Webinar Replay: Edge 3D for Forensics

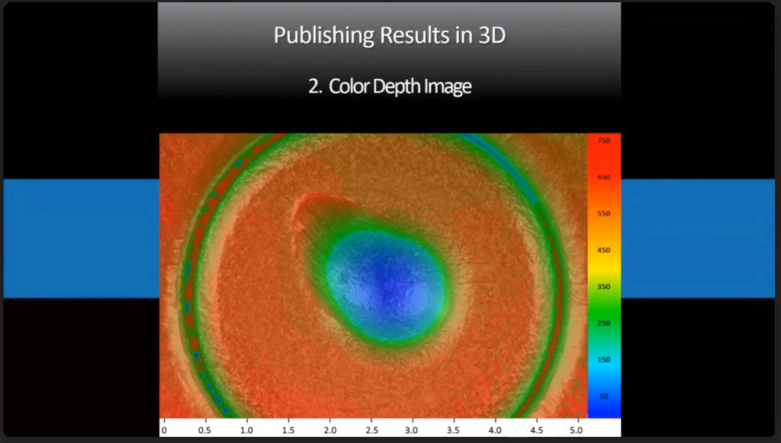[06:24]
So blue is the bottom of the pit there, and up to the top red, that's 750 microns, about 0.75 millimeters. So very quickly, you get a really good idea of how you can quantify this particular bullet firing pin impression. Now here, if you happen to have your 3D glasses, please put them on.
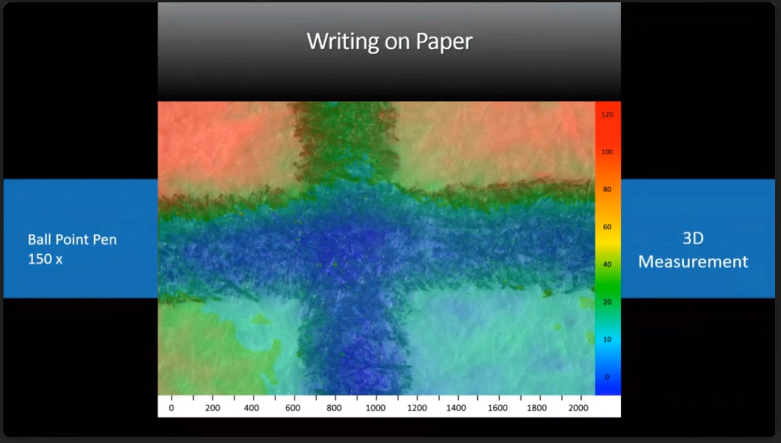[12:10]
whereas the marking up and down has a definite border at the top where it goes green. So the second marking was definitely the horizontal marking, not the vertical marking. Here's an example looking at a human hair root.